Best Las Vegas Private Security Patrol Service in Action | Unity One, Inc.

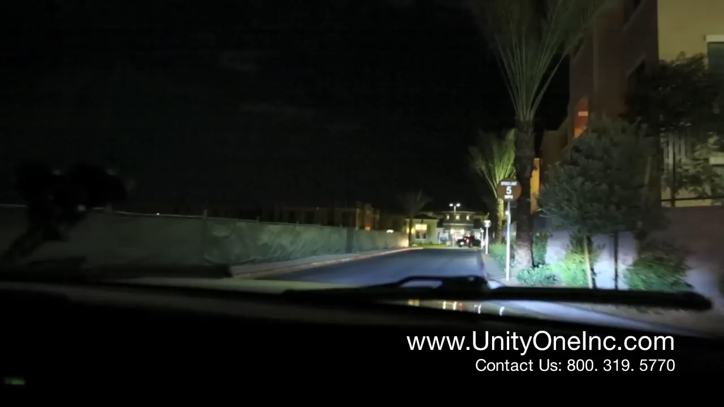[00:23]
Just gonna make a quick drive-through to make sure everything's safe, everything's quiet, everybody's doing what they're supposed to be doing, and just keeping family safe.
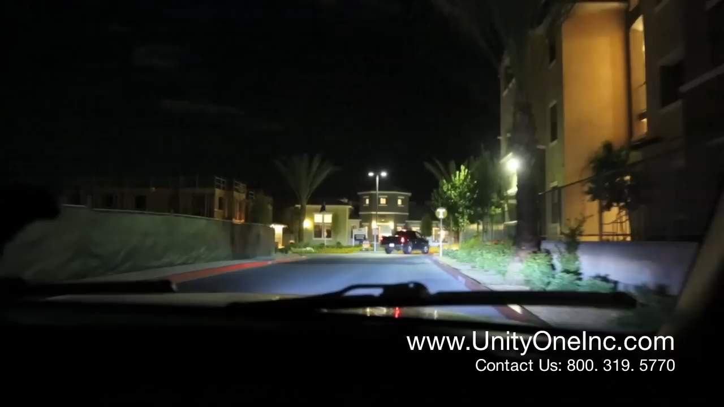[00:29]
We just arrived at one of our properties here. Just rolling through, making sure everybody's doing what they're supposed to be doing.